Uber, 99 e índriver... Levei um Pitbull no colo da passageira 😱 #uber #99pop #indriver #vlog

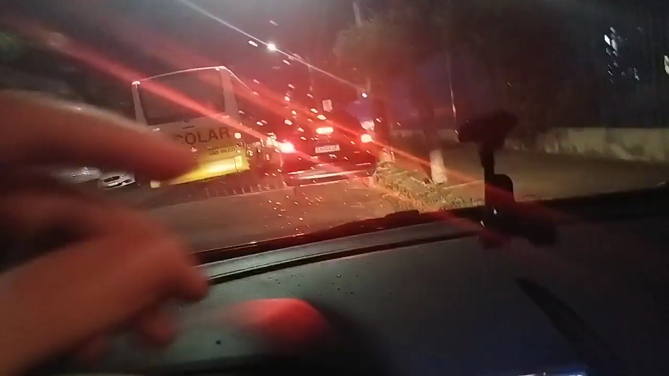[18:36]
Aqui na frente Da Unip Acho que é o movimento Agora também Tá começando a chover Também Os pingos Do cá Aqui E Vamos ver 13h23 Na 99
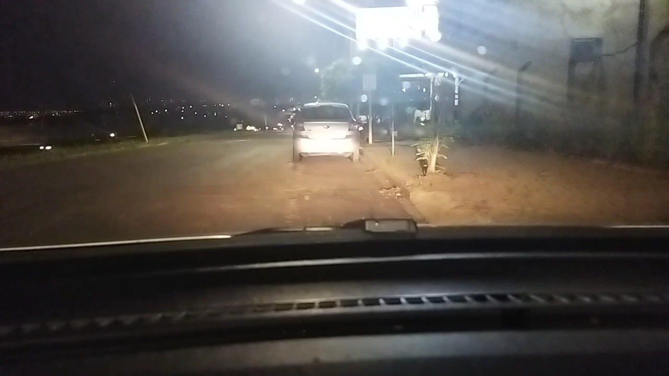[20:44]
Vou dar uma Batidinha de lata Aqui Já que tem um sinalzinho Maravilha Essa 99 Mas sem vergonha A Uber tá Branca Né Estamos praticamente No finalzinho de mês Aqui Eu não acho Que vai tocar Muita coisa Aqui não Tem feto Tudo mais Vou dar uma andadinha Um pouquinho Tô perto Auto Fast aqui Às vezes Que eu falei Pode ser Aqui Sei lá Até toque Alguma coisinha
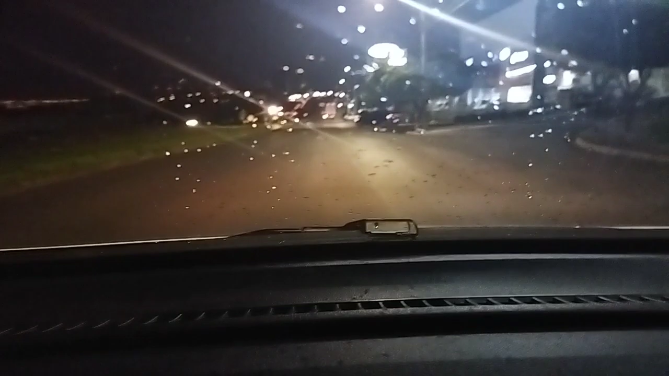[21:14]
Como tá Um pouco Perto Da Getúlio Ao mesmo tempo Dar uma resguardadinha Eu vou fazer Aquele esqueminha Eu vou andando O
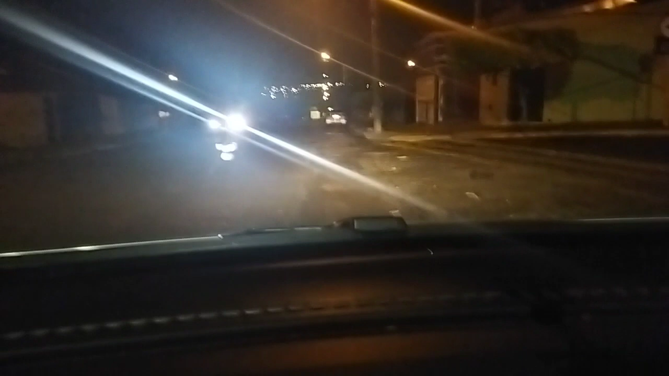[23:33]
Deu uns pingos Que ainda está Uns pinguinhos ali Mas Realmente não Mas É isso aí Vamos ver Que se chovesse Ia ajudar muito A bater Espero que Deu uma chovidinha De leve Não precisa dar vento Entendeu Gente Porque esse vento Ninguém merece Que deu domingo Acabou com a força Tudo aqui Para o lado de cá Ainda bem que eu estava Entrampando Acabou até a minha Até ela vivo Ficou fora do ar Na verdade
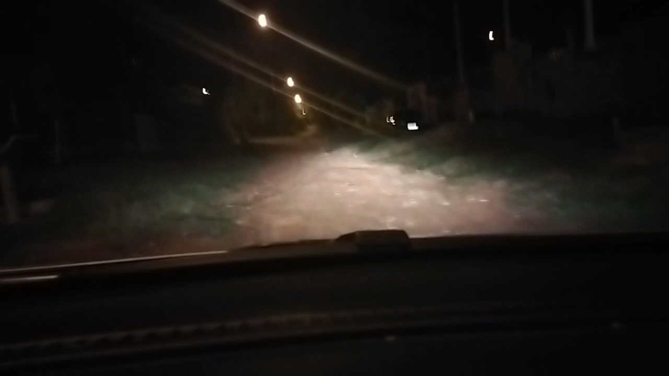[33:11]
Aqui é a Esquisaça, vi Aqui é a Esquisaça, aqui A gente vai parar Ó Ó a situação Situação do garoto Então o cachorro aqui tá... O cachorro tá até cego aqui no... No meio do... Quero ver se eu consigo voltar nesse negócio aqui Rapaz do céu, véi É...